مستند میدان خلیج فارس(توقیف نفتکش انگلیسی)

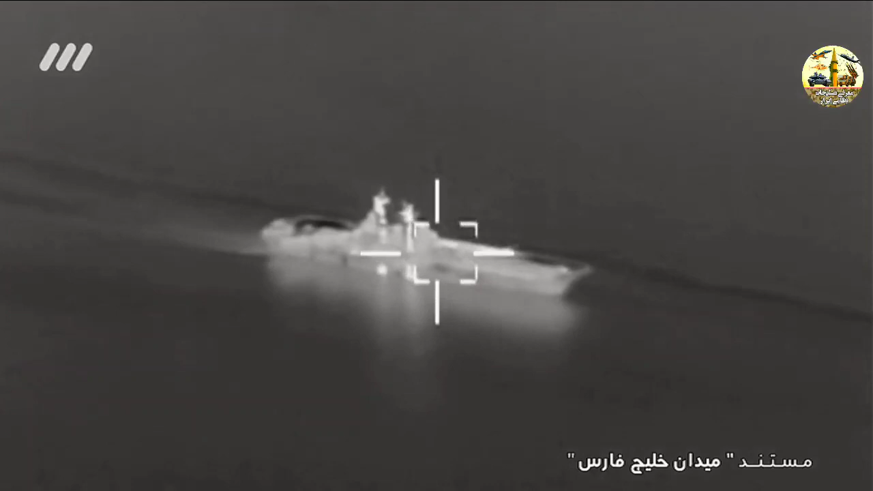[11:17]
این فریگت یک بالگرد رو که از رو پاشنه خودش بلند کرده بود به سرعت به سمت منطقه اعزام کرد.
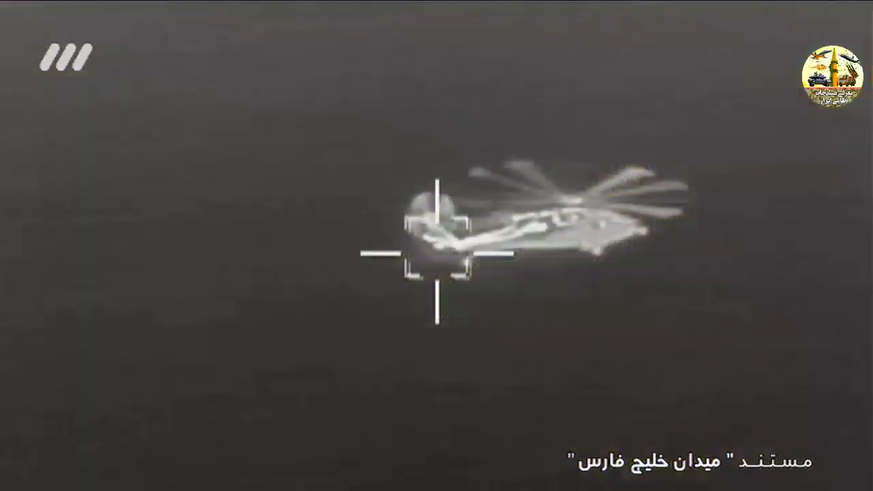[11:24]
این بالگرد به دلیل اینکه اخطارهای متعددی بهش داده شد که به FIR و